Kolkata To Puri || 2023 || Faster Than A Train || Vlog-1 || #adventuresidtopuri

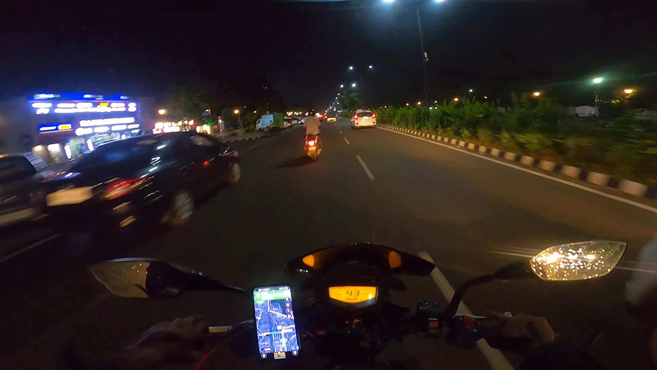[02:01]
इतना खैर है कि होटल पहले से बुक कर लिए थे। वैसे एक चीज़ बता दूँ, भुवनेश्वर जो सिटी है नीट एंड क्लीन, बहुत ही अच्छा है। बहुत सारा शॉपिंग मॉल है यहाँ पे, मेरा सारा काम यहीं पे आके फिक्स हुआ।
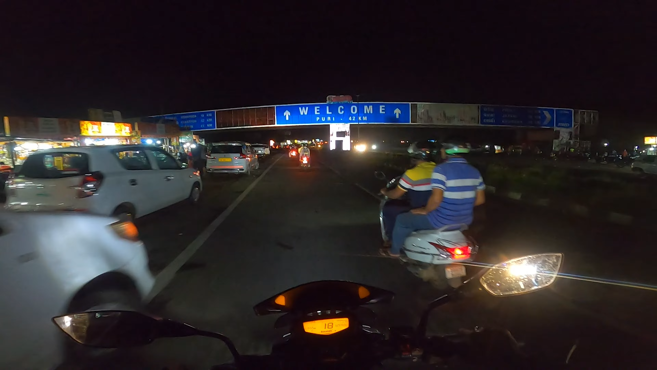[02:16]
देखो सामने वाला बोर्ड, वेलकम टू पुरी 42 किमी।
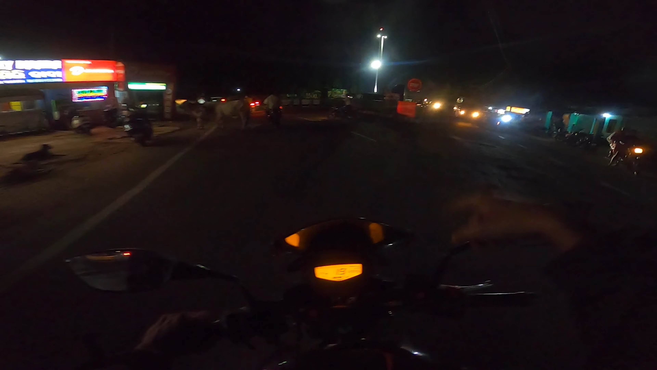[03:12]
सॉरी वहां से आके राइट टर्न लिए, और अगर सीधा चले जाते तो सिटी के अंदर चले जाते।
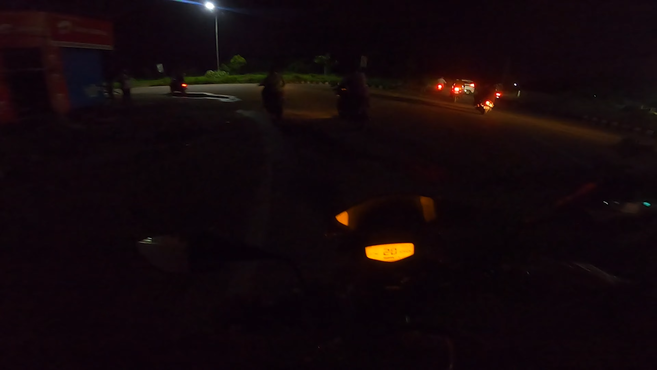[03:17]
ये पूरी बाईपास है, इधर से सीधा सी बीच तक चले जाएंगे खाली खाली,